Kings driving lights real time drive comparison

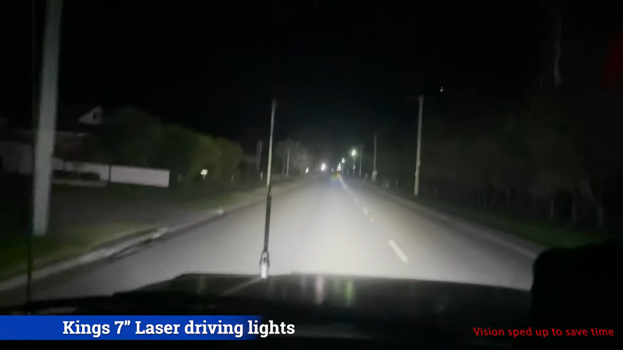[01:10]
they're on the road I do like the color temperature of these lights I find them a little bit warmer and you can probably see in the video here that it's it's a warmer slightly more orange color and that gives me personally less eye stress now right there you can see that when it hits the road signs it glares back at you very very brightly this is because these lights are very highly focused and you can see on the road there you can see the two
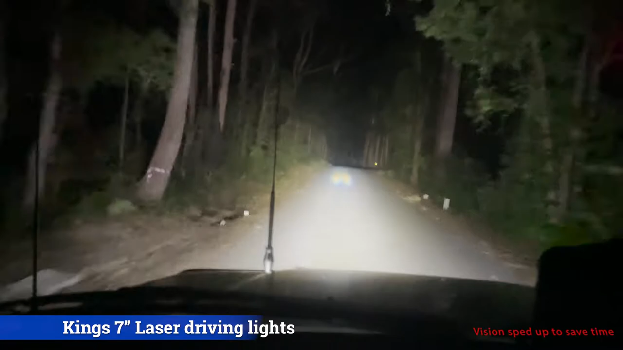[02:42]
I was actually starting to get a bit of a headache you can see here on the shed how intense those two dots are
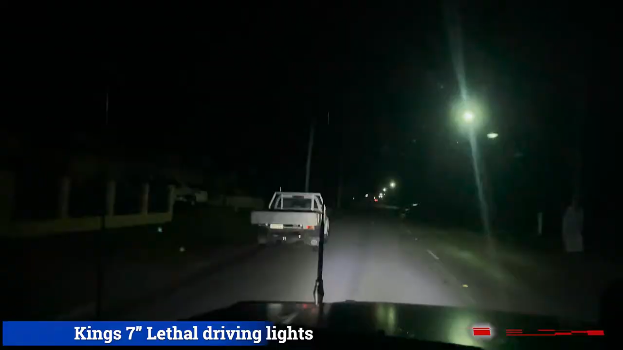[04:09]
on my car now doing the same drive with the Kings
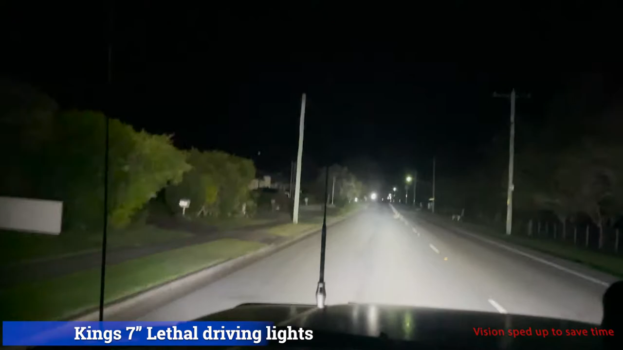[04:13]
7 inch lethal driving lights you straight up you can notice that the color temperature is slightly cooler it is warmer than the eBay lights that I have had on there so not as much eye strain for me personally now coming up on the road signs you still get that reflection glare back off the road signs but it's not as intense on your eyes the camera does pick it up fairly strong there it's not quite as intense on your eyes
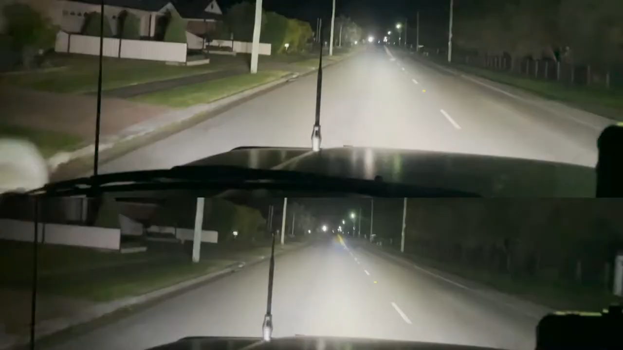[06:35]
let's jump to a bit of side-by-side footage I'm not going to go through the whole drive here this little bit of footage is just so that you can see the width comparison the color variation difference between the two lights we have the king seven inch lethal driving lights on the top and the king seven inch laser driving lights on the bottom now straight away you can see those two rainbows out the front bouncing around like a pair of ping-pong balls being quite distracting